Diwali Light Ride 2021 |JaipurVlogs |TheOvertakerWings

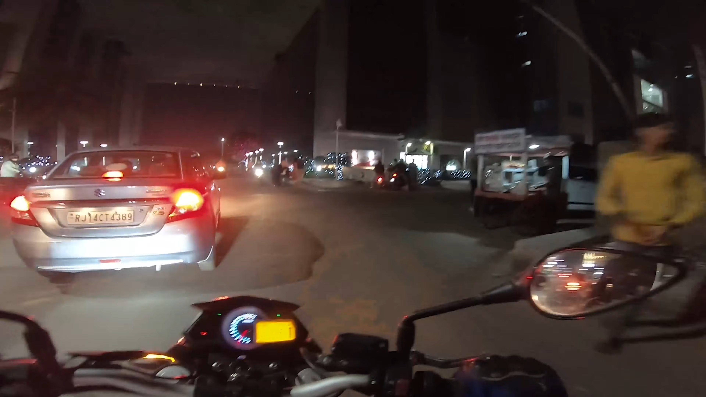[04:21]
तो यार एक बार बस शेलेंड मार्क का यार रोड मिल जाए
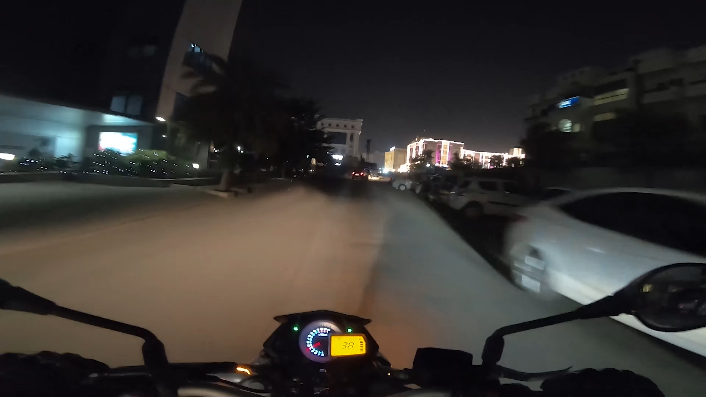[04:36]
कि यार इदर से यार इन्होंने रोड वगर जो है वो बंद कर रखें
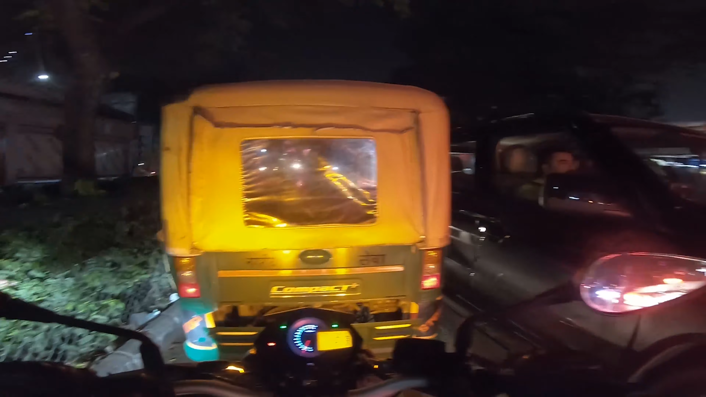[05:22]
का दम फैनल यार जलेंड वाले मार्क रोड पर तो आ चुके हैं यार को कि बहुत ज्यादा ट्राफिक ता
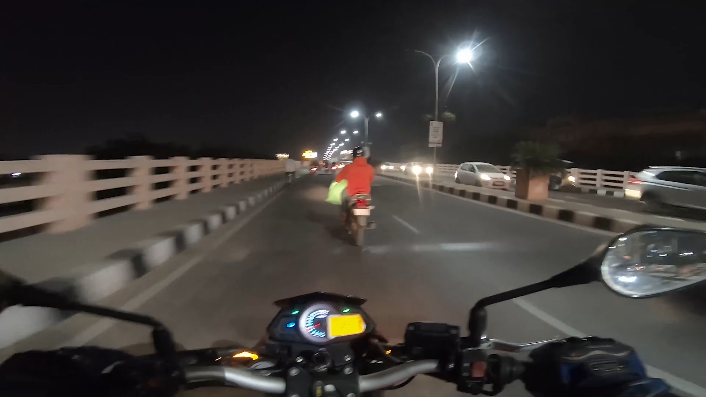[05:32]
अगे आगे जाए कितना होट लिटा तुकि परेशानी आने वाली क्योंकि अभी कुछ पता ही निहीं तो पहुत ट्राफिक होगा है तो आपको पता ही यार
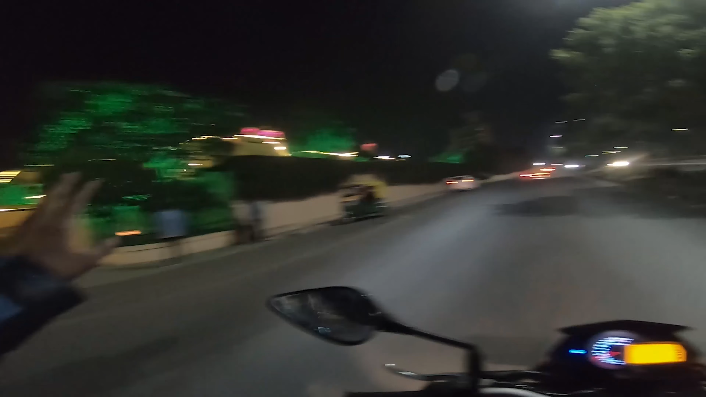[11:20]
देख सकते हैं अभी बड़ी से बड़ी होटल और छोटी-छोटी होटल इस तरह करेंगे